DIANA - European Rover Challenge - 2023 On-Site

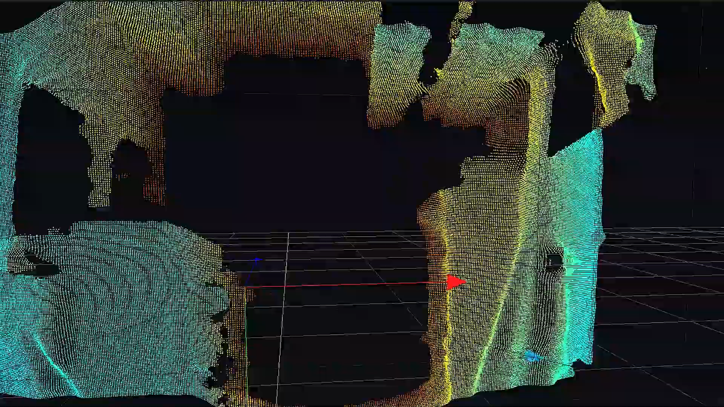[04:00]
It combines data from up to five sensors and environmental information from depth cameras.
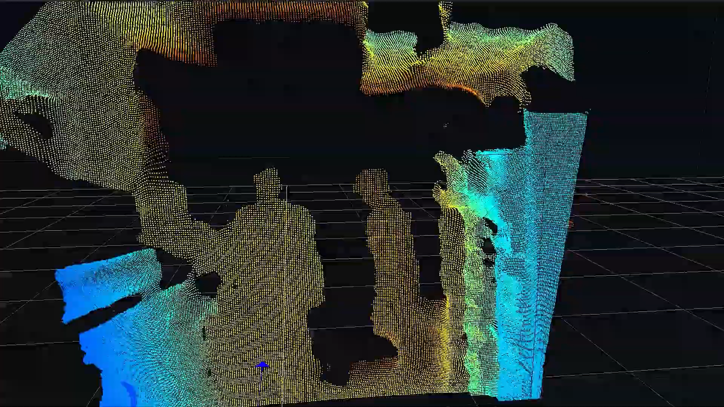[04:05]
This is used by software services for semi-autonomous and fully autonomous navigation.